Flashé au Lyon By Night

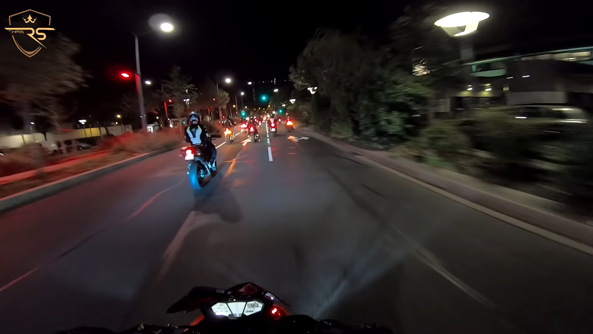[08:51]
Je sens que mon pneu est plus que carré ! Oh la ! Oh ! Merde ! Putain !
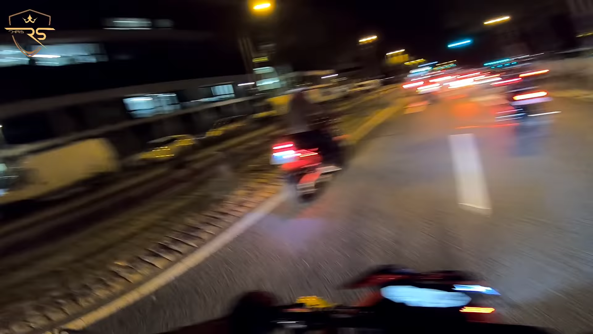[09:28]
Que ce soit au Paris by night, aux sorties, aux soirées, aux journées... Il m'a refait ma journée là !
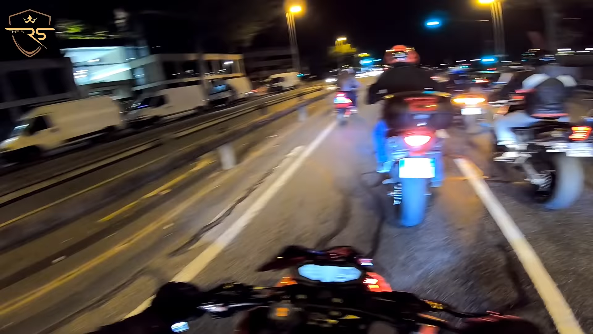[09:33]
Mais c'est jamais les... C'est jamais les motos les plus chères, les plus récentes ! Non, non, ça c'est les Funi quoi ! Ceux-là, tu te tapes des barres quoi ! Ayabouza ! Ou Orange comme Z en plus ! C'est la première moto qui a dépassé les 300 km heure ça ! Oh merde !
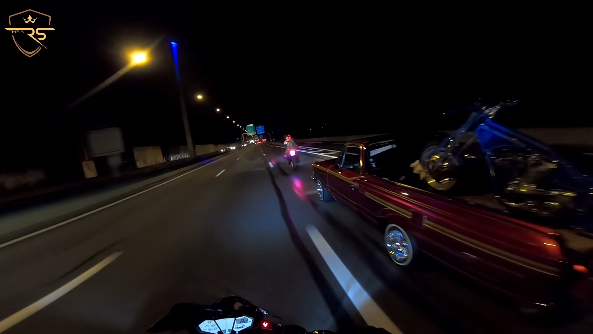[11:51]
Ça, c'est propre, ça. La El Camino, les amis !